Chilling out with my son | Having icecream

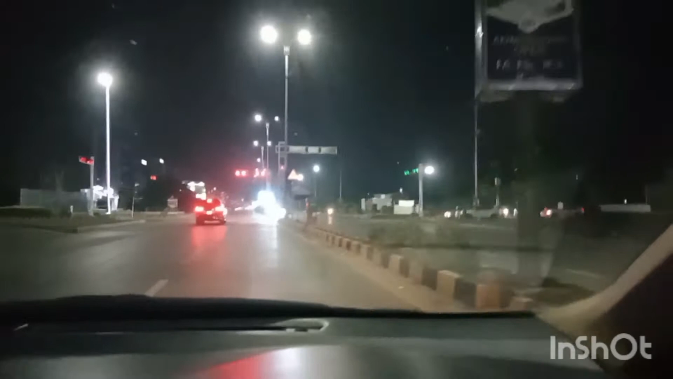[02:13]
اب ہم جا رہے ہیں کی ایف سی کی طرف مجھے لینا پڑے گا یوٹن یہاں سے لیکن یہ کہ یہاں پر تو سگنل بند ہے ایسے ہی میرا ٹائمز آیا ہو رہا ہے کیا میں یہاں سے یوٹن لے سکتی ہوں بغیر سگنل گرین ہوئے لے لوں لے لوں رسک لے لوں نہیں میں
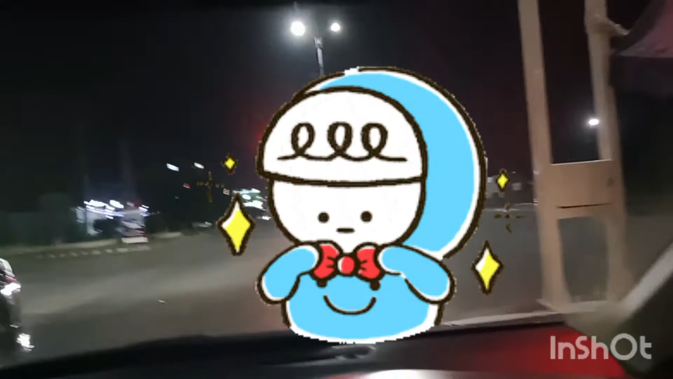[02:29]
شریف سیٹیزن ہوں میں رسک نہیں لوں گی
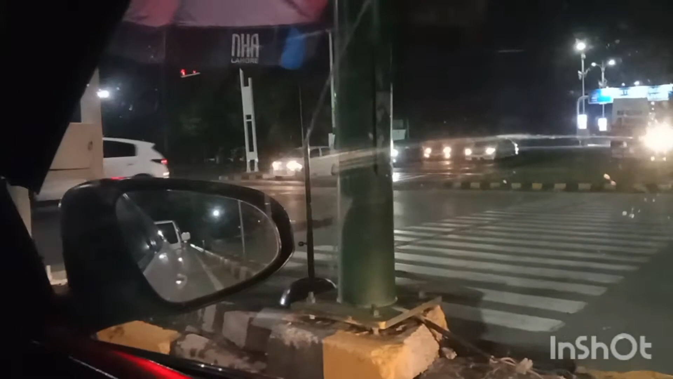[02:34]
میں جو ہے سگنل گرین ہونے کے بعد ہی نکلوں گی سگنل ہو گیا گرین